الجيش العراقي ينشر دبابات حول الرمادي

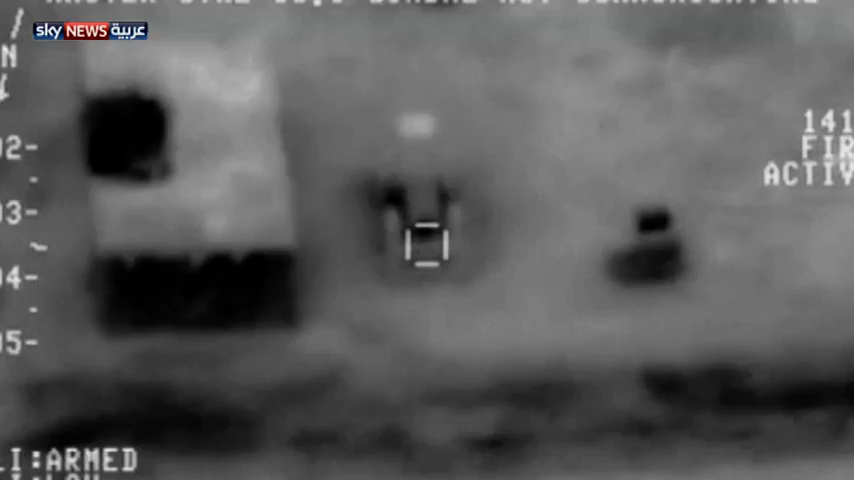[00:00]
يواصل التحالف الدولي غاراته على مواقع تنظيم داعش في ثلاث
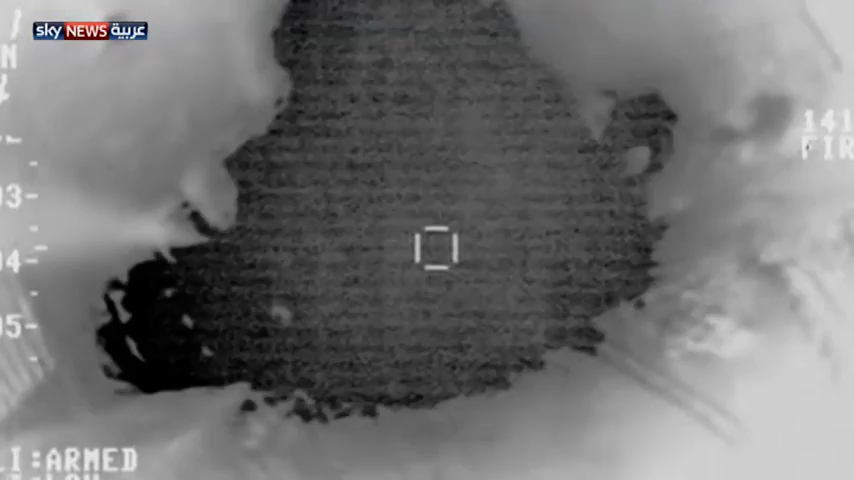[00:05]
محافظات عراقية وأعلنت قوات المهام المشتركة لتحالف الدولي
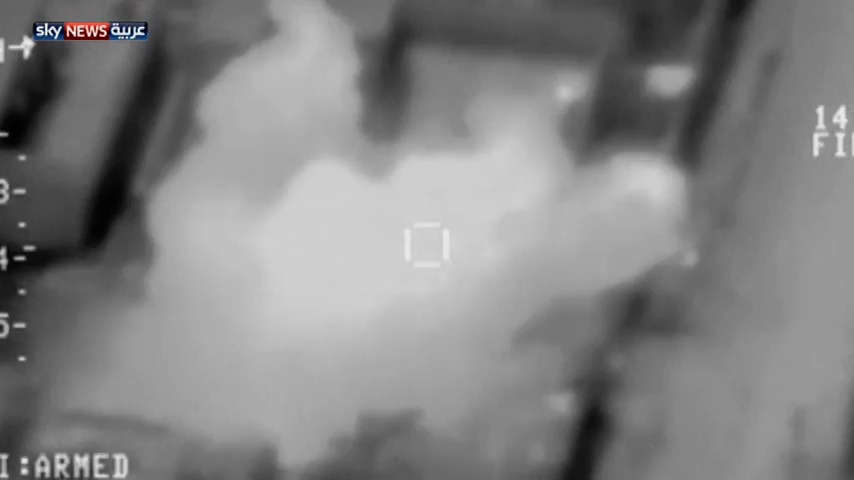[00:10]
أنها نفذت غارات أسفلت عن تدمير مركبات قرب مدينة الرمادية
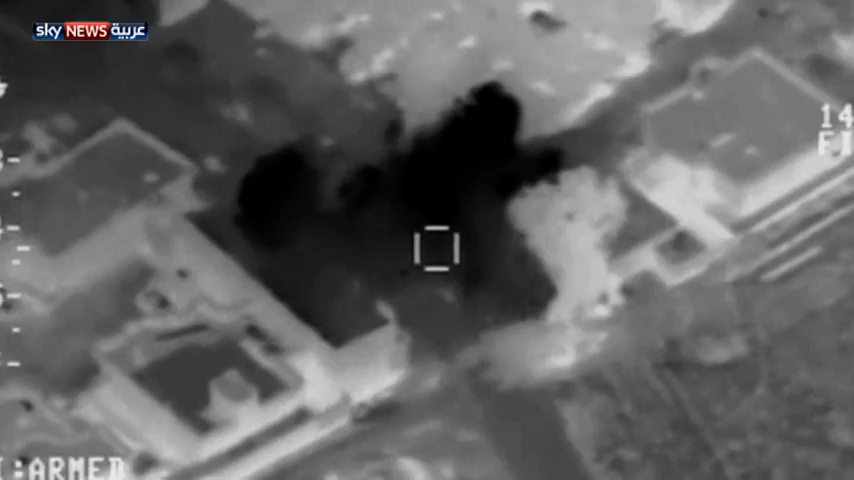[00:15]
كما استهدفت مواقع قرب بيجي وسنجار والفلوجة من
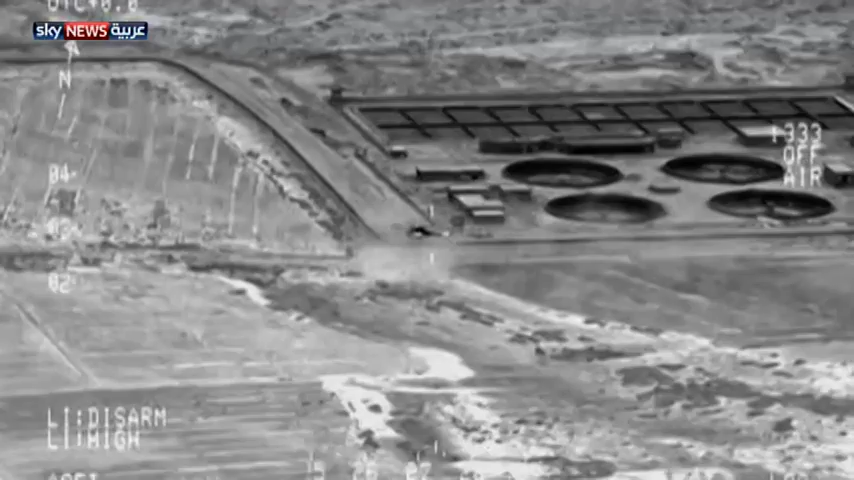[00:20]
جانب آخر قامت القوات الجوية العراقية بعملية إنزال لإخلاء 28 ضابطا وجنديا من الرمادية